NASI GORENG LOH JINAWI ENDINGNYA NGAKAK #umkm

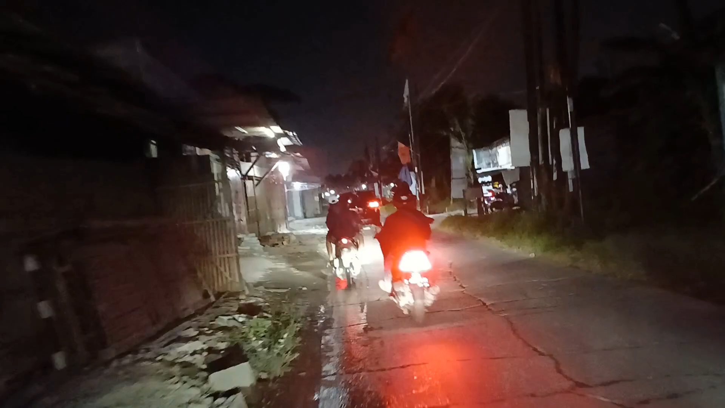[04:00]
Ini kita lurus terus, tidak ada pemandangan yang indah guys. Situasi malam hari ya begini, lengang, kanan tuh banyak pepohonan rimbun,
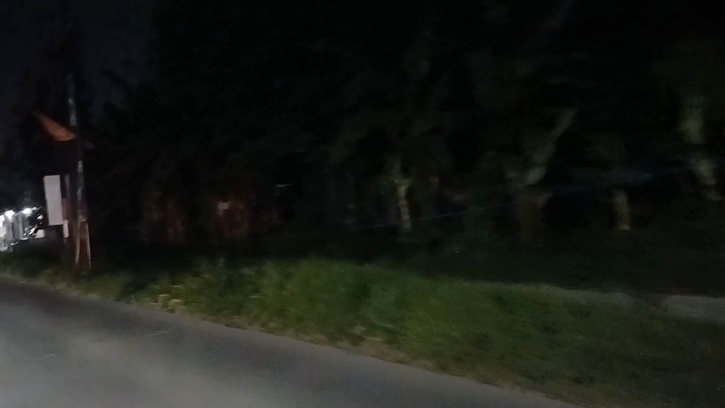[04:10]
pohon pisang, pohon mangga, pohon apa aja ada. Nah guys, babakan yang wilayah khusus wilayah sini guys ya,
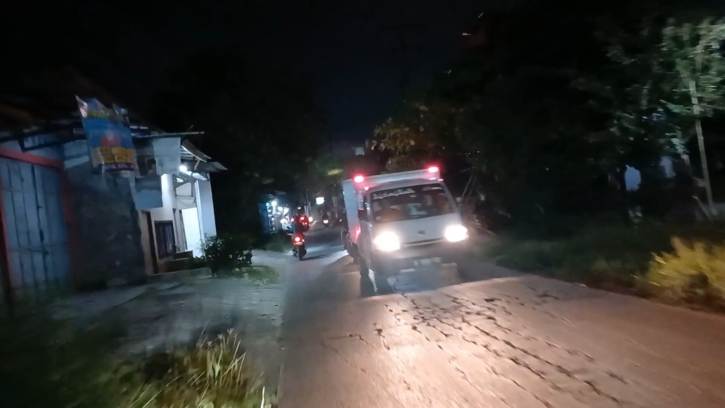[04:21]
ini bisa dikatakan ini kampungnya namanya Kampung Belanda
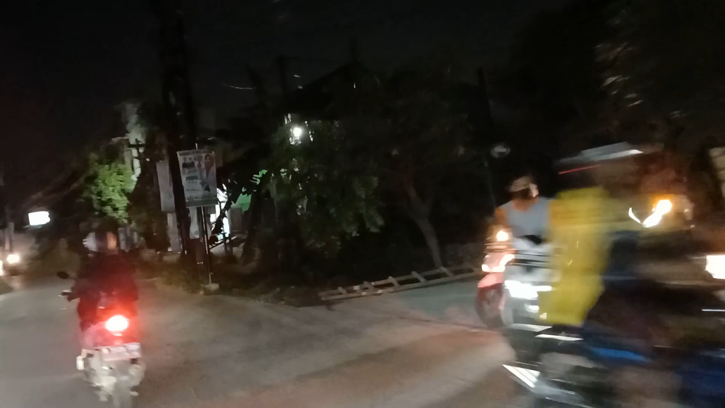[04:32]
Ini soalnya ini pintu masuk pintu keluar Taman Alamanda guys. Kampungnya namanya belakang alam Taman Alamanda. Alamanda namanya Belanda. Ngomongnya berlipat begini guys. Ini tugu belakang guys.
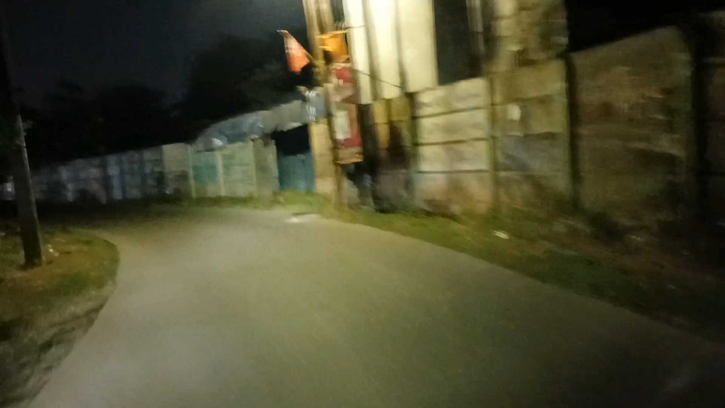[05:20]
Kalau sudah memasuki wilayah sini, ini nama kampungnya Karang Sambung atau disingkat Karsam di Dieu.